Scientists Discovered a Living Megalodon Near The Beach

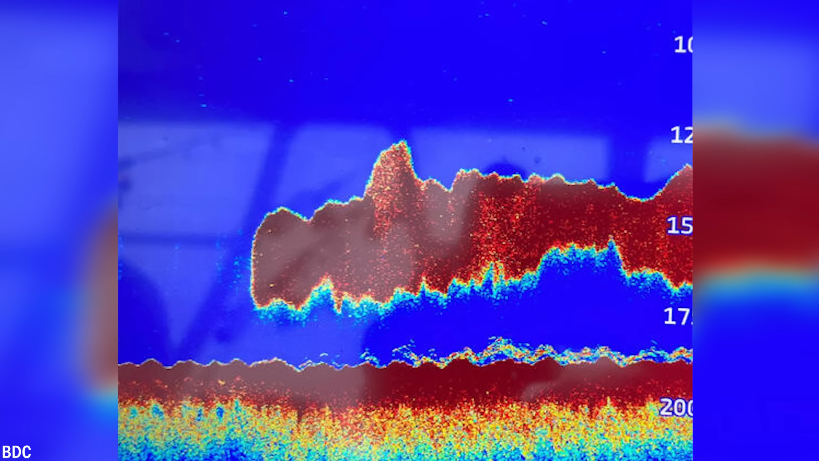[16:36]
The Atlantic Shark Institute recently reported a mysterious discovery during a research trip that had piqued interest in the shark community.
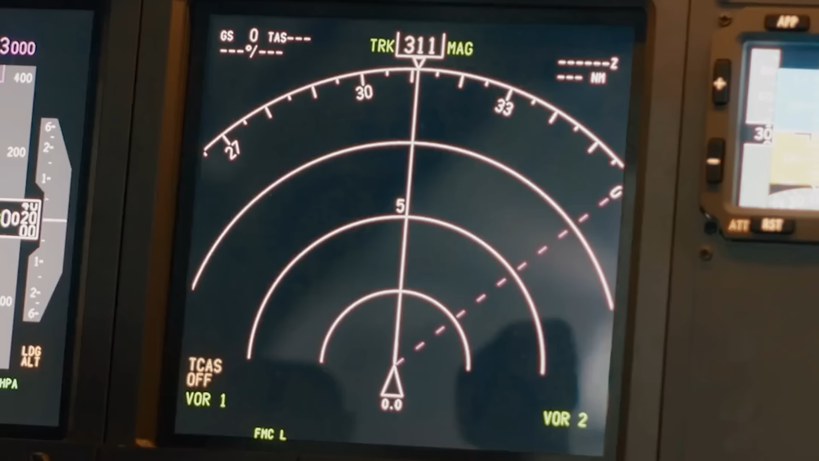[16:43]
They were shocked when what appeared to be a massive 50-foot or 15-meter-long megalodon showed up on their sea scanners.
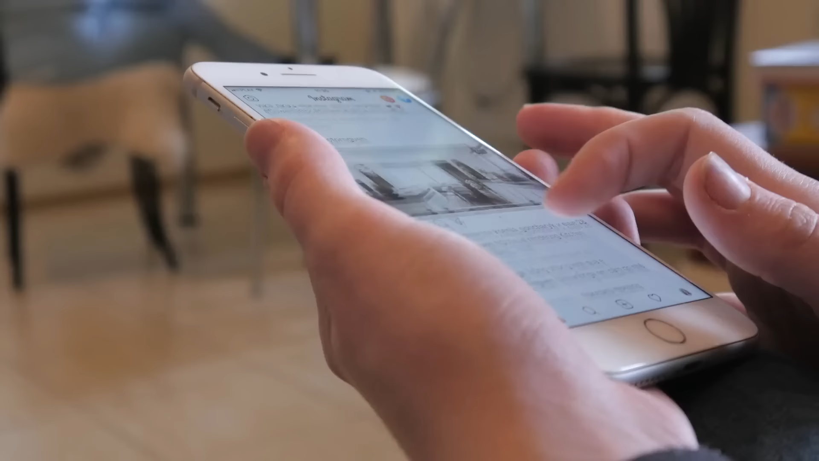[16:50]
According to their Instagram post, the shark had appeared for a few minutes in unspecified waters.
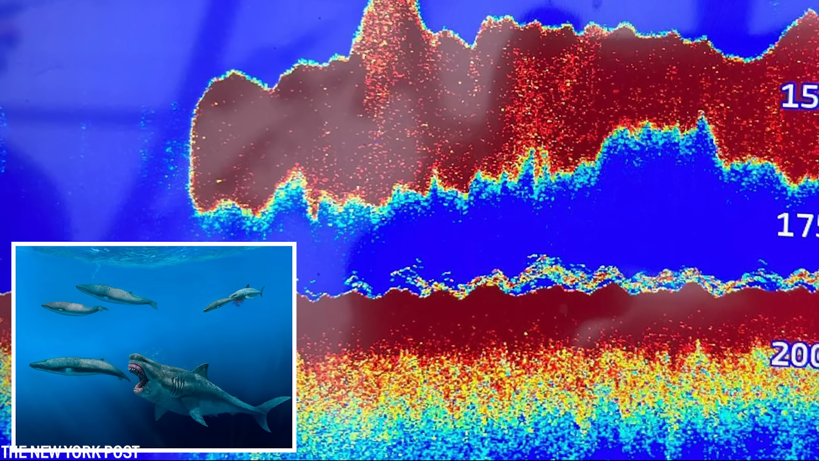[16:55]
They couldn't confirm the identity of the creature, but the shape and size matched descriptions of the megalodon.